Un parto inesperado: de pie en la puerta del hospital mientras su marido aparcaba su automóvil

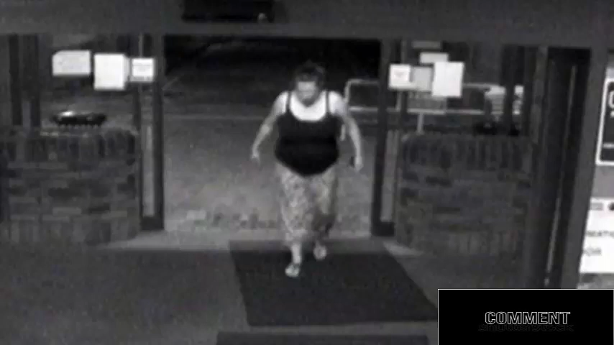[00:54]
Stubbins atravesó la entrada del Hospital General de Skuntorpe, y al instante percibió que algo no andaba del todo bien.
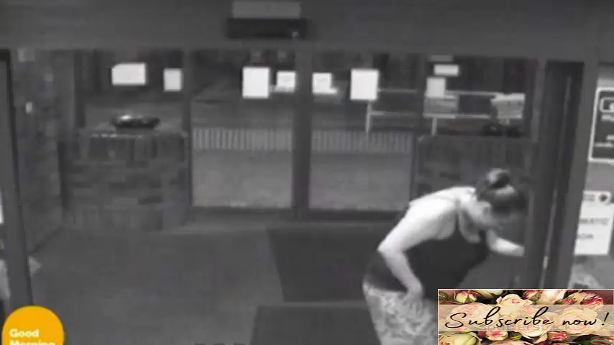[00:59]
Si bien tuvo trabajos de parto de manera súbita, nunca creyó que no llegaría a ser atendida por los médicos del centro de salud. Jessica se retuerce del dolor. Lucy está en camino. Su marido, Tom, bromeó esta mañana ante las cámaras de Good Morning Britain. Ella se sintió muy culpable porque me lo perdí. Estaba conmovido y no sabía qué estaba pasando. Estaba a pocos metros, pero aún así me lo perdí. El hombre estaba entrando al hospital cuando escuchó a Jessica gritar, es una niña, es una niña.
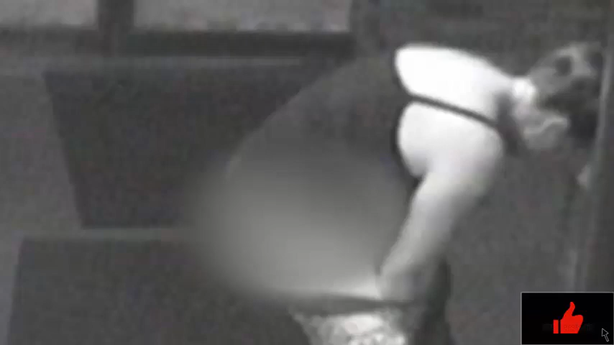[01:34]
Lo siento, lo siento. El momento del parto, Jessica toma a su hija Lucy en sus brazos. Todo comenzó cuando ante la urgencia de la situación,
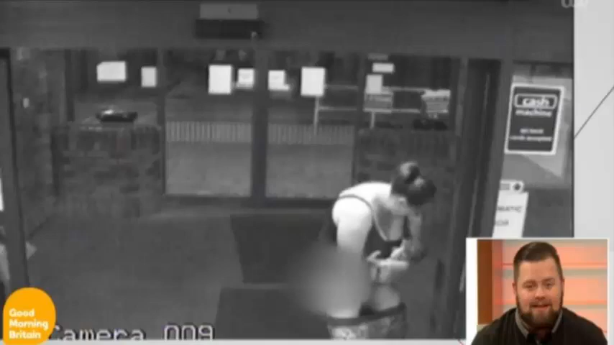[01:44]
la joven le indicó a su marido que la dejara en la puerta,
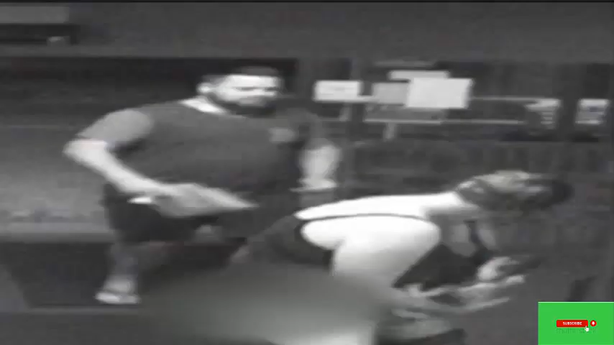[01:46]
y se apresurara a aparcar el vehículo a pocos metros. Y cuando estaba tratando de cerrar la puerta muy rápido, supe que estaba en camino.